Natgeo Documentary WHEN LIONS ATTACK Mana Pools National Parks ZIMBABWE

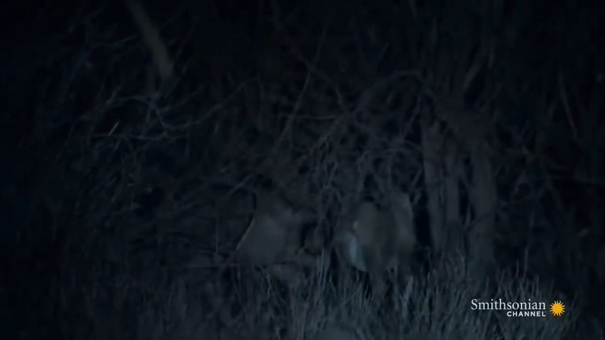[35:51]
The lions fear the hyenas bone crushing jaws. And keep their distance.
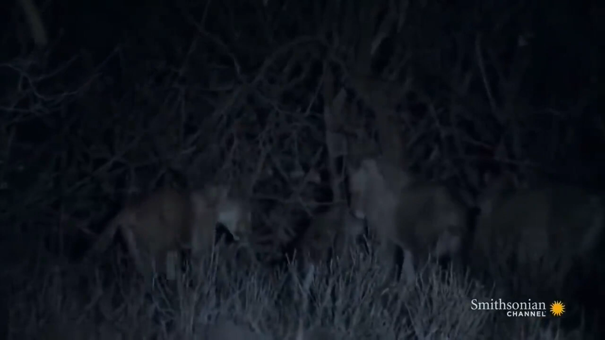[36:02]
Eventually, the pride pulls back. They have larger prey in mind.